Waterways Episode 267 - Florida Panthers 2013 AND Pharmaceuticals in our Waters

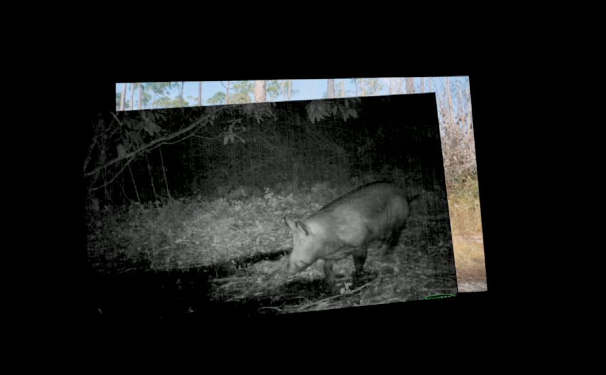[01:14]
Wild turkeys, feral pigs, black bears, gray fox. All interesting images.
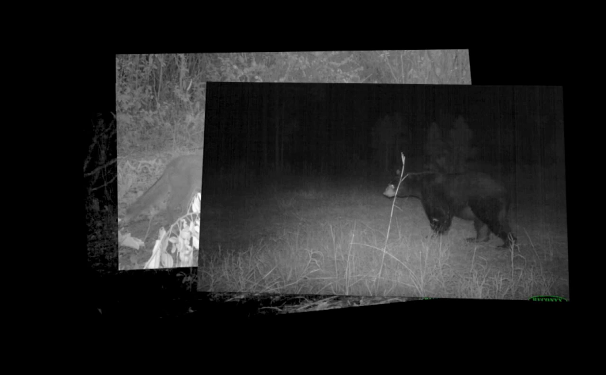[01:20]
But these photos are only bycatch, meaning these animals are not the species he's targeting with his lens. Mark is looking for photos of the endangered Florida panther.
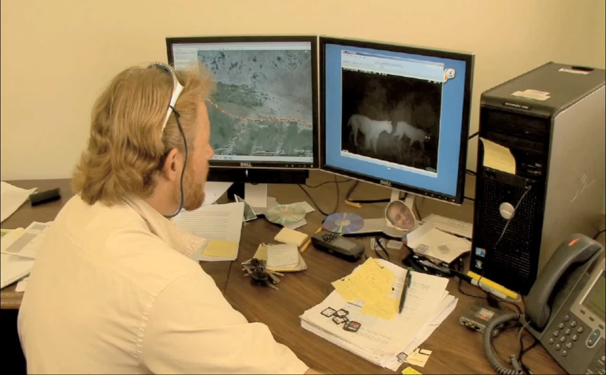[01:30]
Puma.
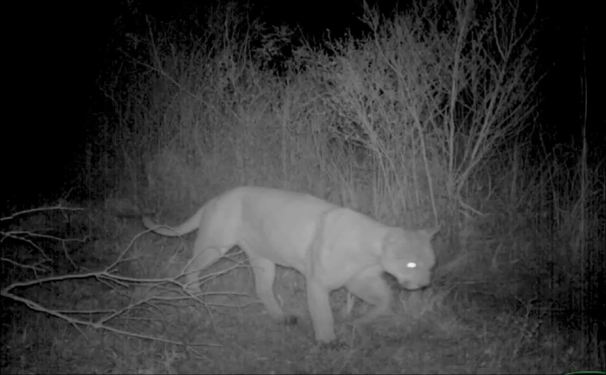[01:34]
Catamount. Mountain lion. Panther. There are many names for these large cats.